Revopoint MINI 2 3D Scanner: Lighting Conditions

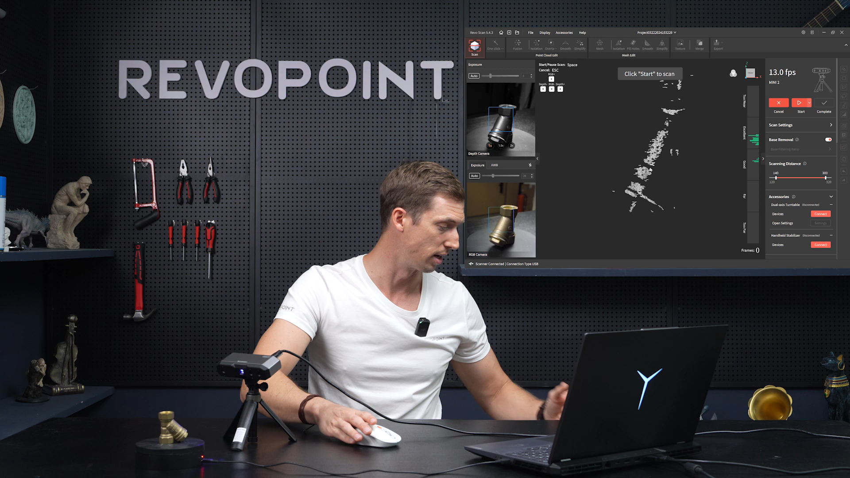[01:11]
So let's turn them off. Boom, right there. It gets a lot clearer. I'll turn on the LED on mini.
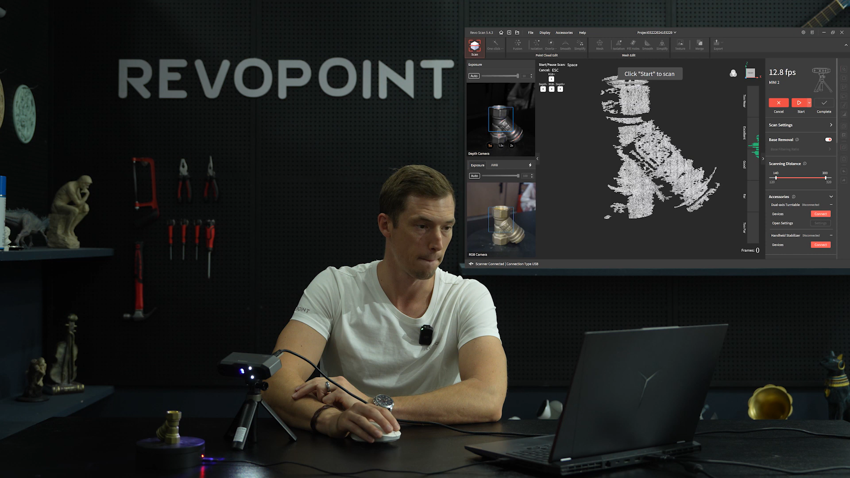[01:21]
And let's scan it.
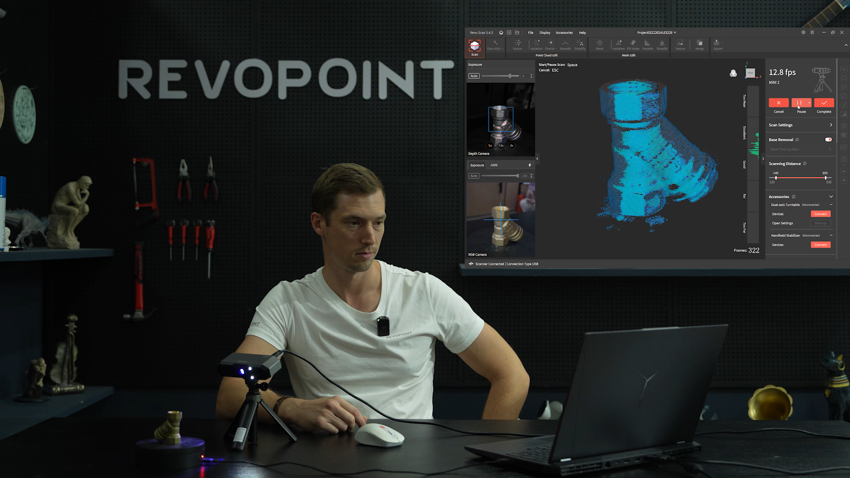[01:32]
Okay, and I'm not going to run it through editing at all. I'm just going to show you the point clouds captured.
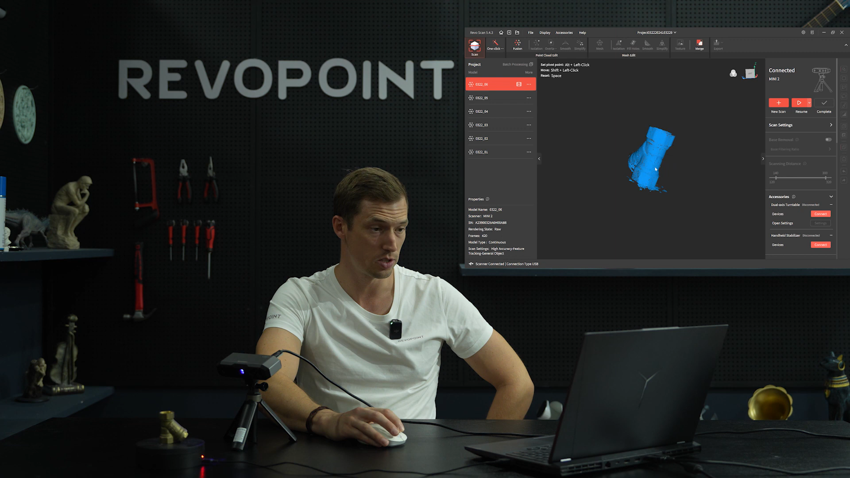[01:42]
And honestly, it's really nice. Not too many holes. Pretty clear. That was just one time around 360. But again, keep in mind with Mini 2 because it uses blue light.
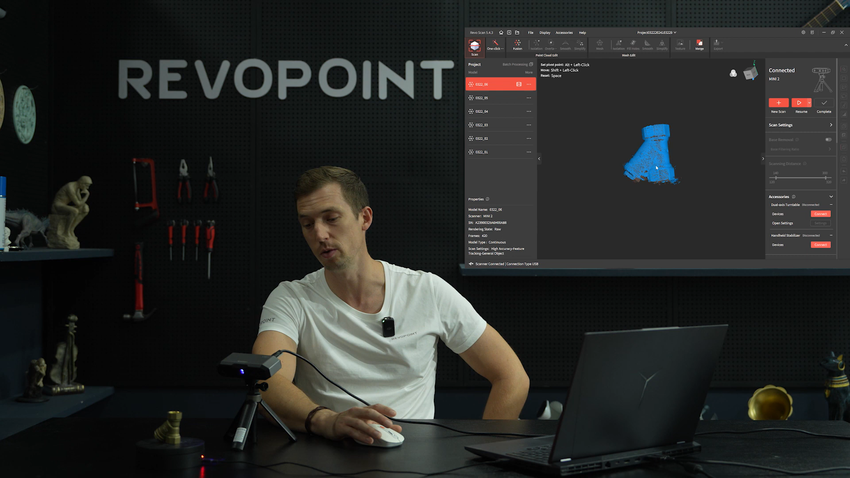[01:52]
And honestly, we put use blue light with it because blue light is going to pick up more accurate. You're going to have more of an accurate scan with it. But of course, there's some things you got to keep in mind. Stay away from the light of the sun. Get away from windows. If you're in a room, make sure you don't have obnoxious lights going on like when we have this in the studio for filming. As long as you avoid that, though, you're going to get an excellent scan with Mini 2.